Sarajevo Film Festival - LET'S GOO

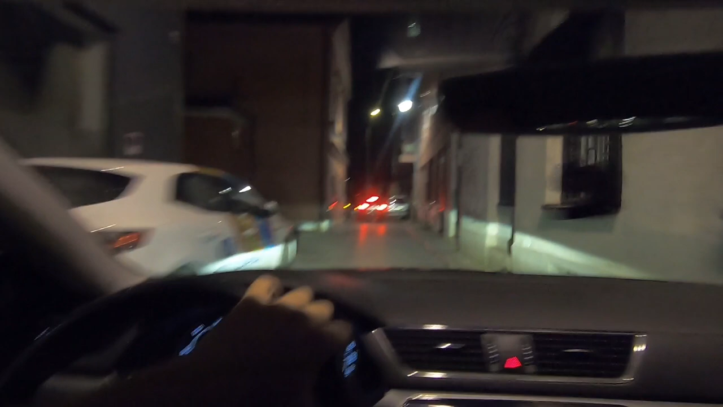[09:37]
Sad se ovdje ne može parkirati.
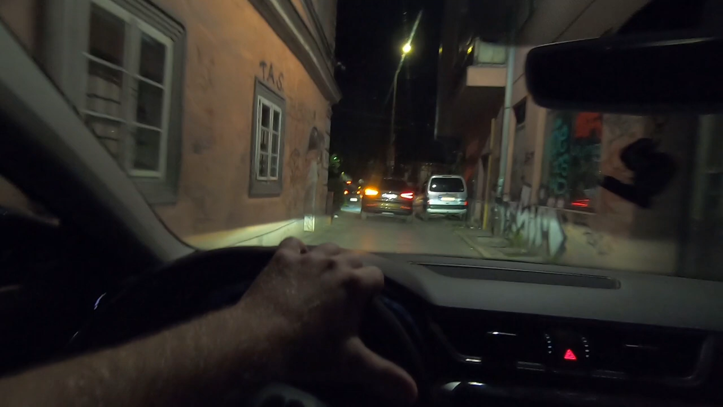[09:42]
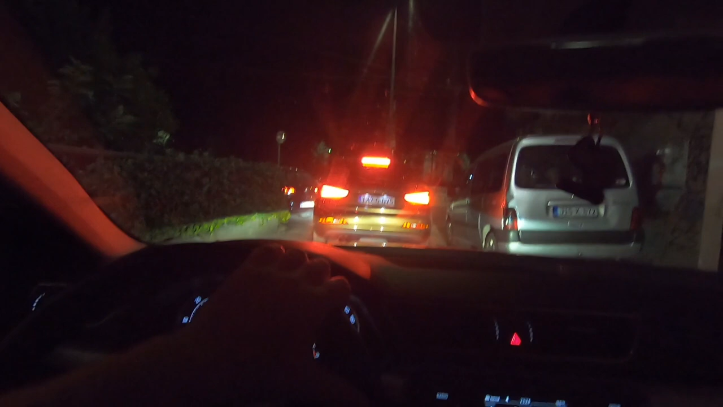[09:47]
Džaba, hajde da vidim vam ako gdje mognem ostaviti auto, pa ću vam se vratiti vamo da ne snimam sad čitav ovaj put, da ne dužimo video.
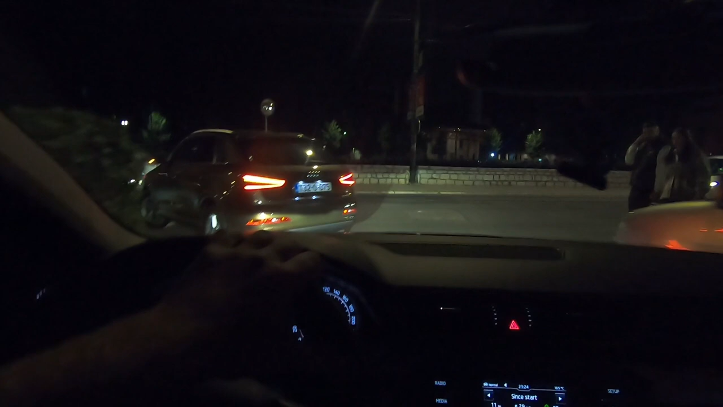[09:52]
Evo gdje smo ga parkirali, hajmo vamo. Valjda nećemo imati nekih problema.
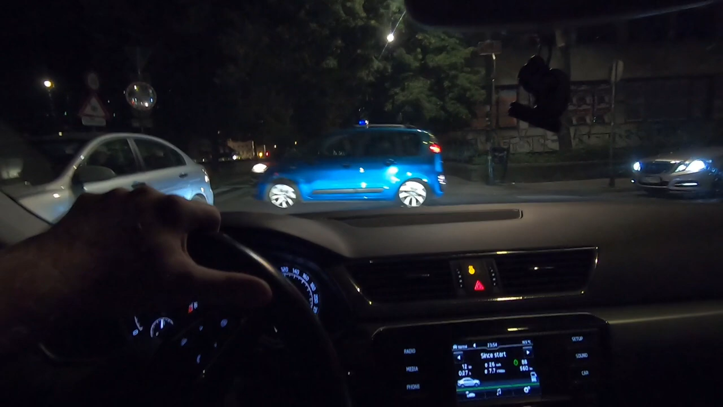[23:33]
E šta si ti sad stao tu, jarane moj.
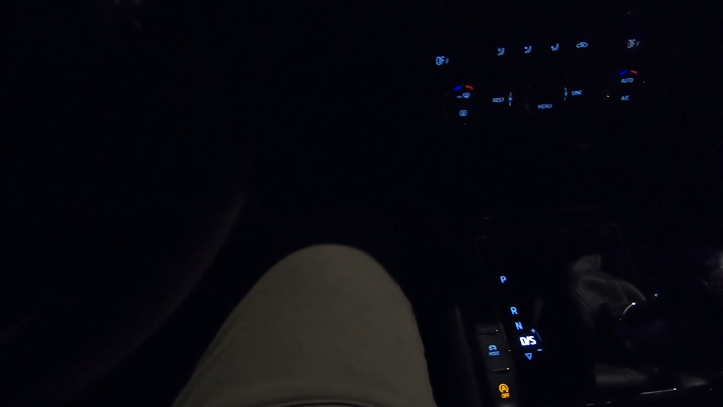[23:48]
Vamo da vidimo što ima na samoj čarši. Moramo paliti malo klimu, pravo da vam kažem, jer vruće u auto.
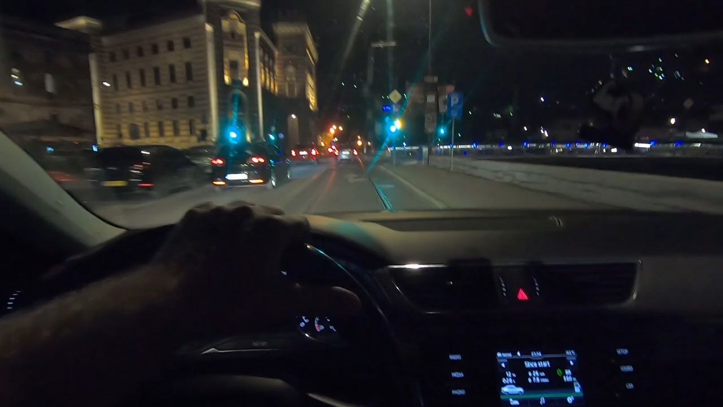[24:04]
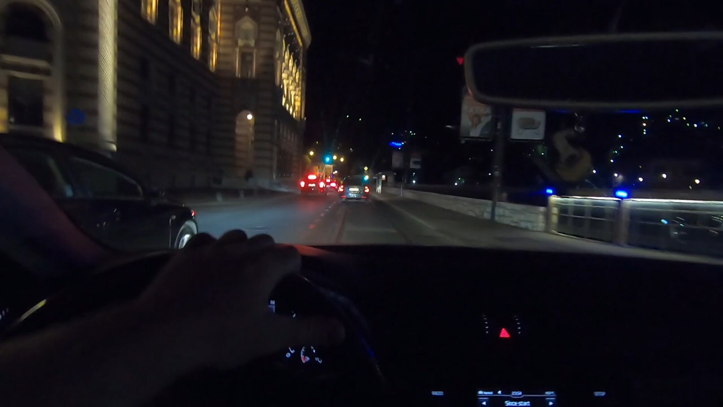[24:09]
Iako ovdje po šinama se ne smije voziti, ovo vam je za autobus, tramvaj i taksi vozila, ali eto. Neću vas sad niko dirati zato što
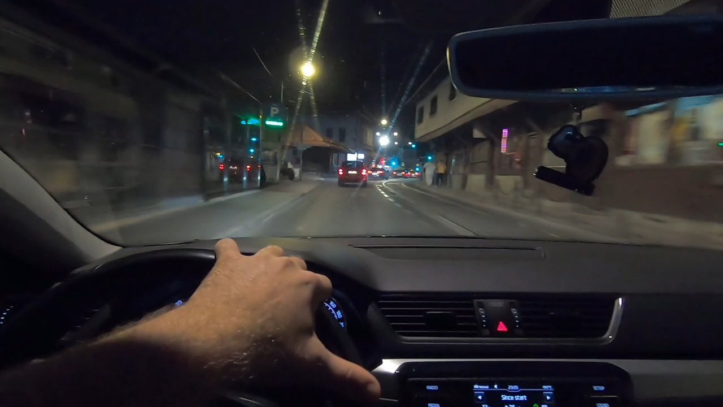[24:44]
Ajde vidimo ovdje što ima u samom srcu baš čaršije.
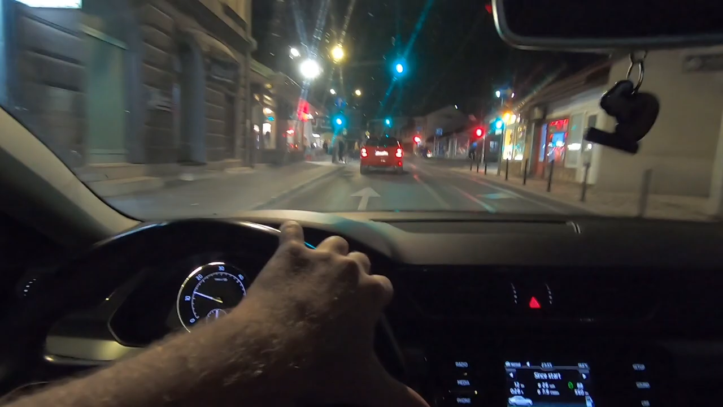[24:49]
Evo ga ovdje. Evo vidite kakva je situacija.
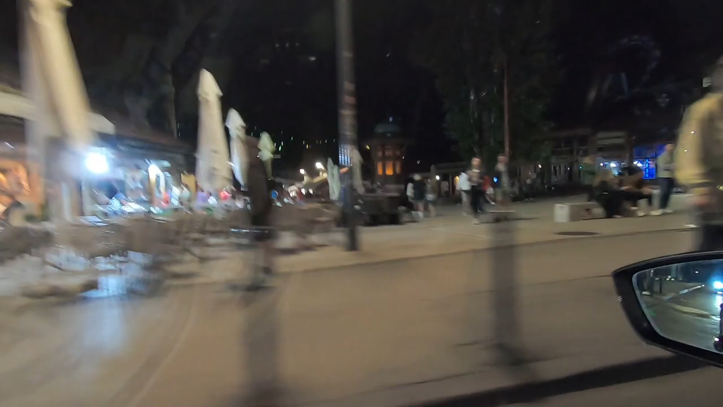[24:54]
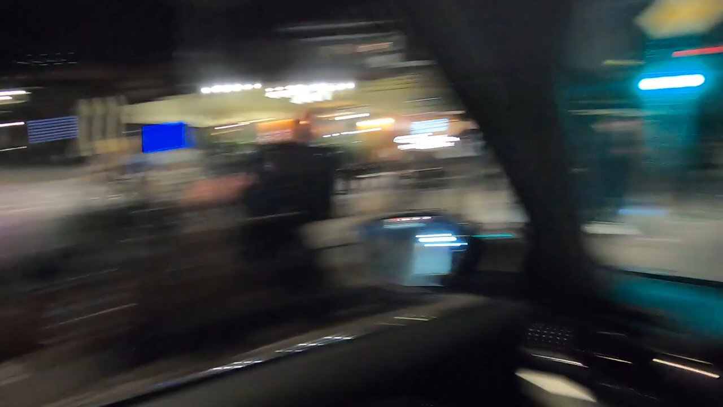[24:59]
Znači ekipa 5 do 12, pravo da vam kažem, malo se raja i razilazi, ali dole u onoj ulici što sam vam snimao bez tona, tu je ludnica cijelu noć. Tu vam je ludnica prava. Ništa, eto, to će biti to. Mi evo sad opet vamo, dole stižemo. Joj, mislim stižemo, evo nas na katedrali. Ajde vam snimi katedralu kad smo tu. Već. Vidite, ovo sve čeka taksi.
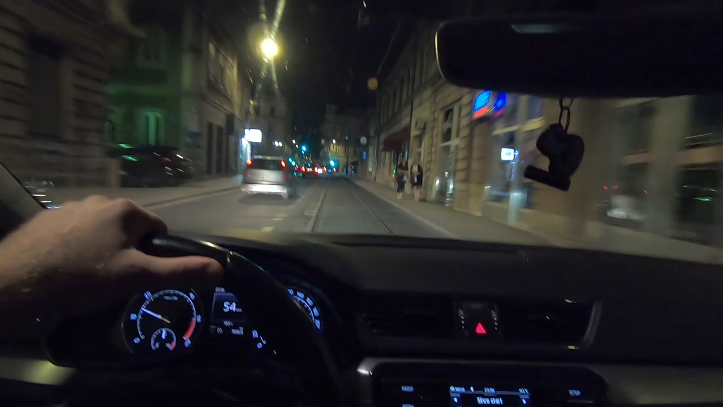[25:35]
Sve čeka taksi, nebitno sad, evo katedrali. Evo da vam snimim malo katedralu.
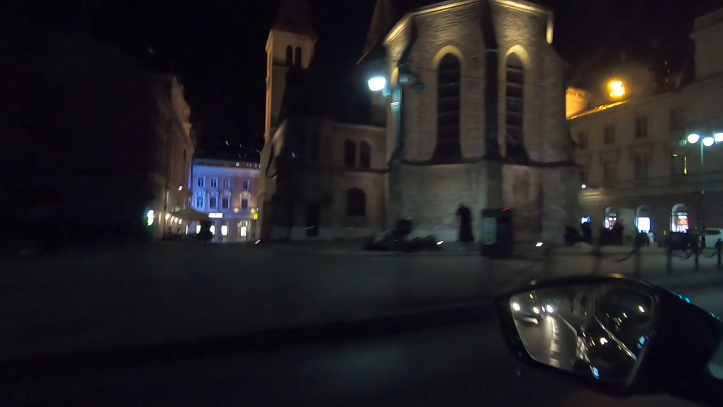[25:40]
Ajmo sad dole da vam snimim i Ferhadivo, dakle smo malo prije, evo i ovaj čeka taksi.
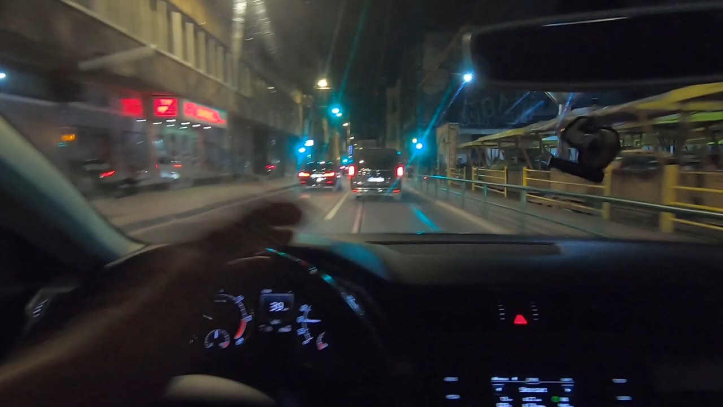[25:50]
Jer danas taksi ubijaju ovih sad 10 dana što će biti ovog film festivala, taksi će ubiti dobre pare. Bolje vam je po dan na rate, izaći na večer da radite cijelu noć. Jer danas se navozate ovih zadnjih 10 dana, baš imate, evo i ova žena čeka taksi. Ja otprilike znam jer sam radio ovdje na taksiju, pa znam otprilike.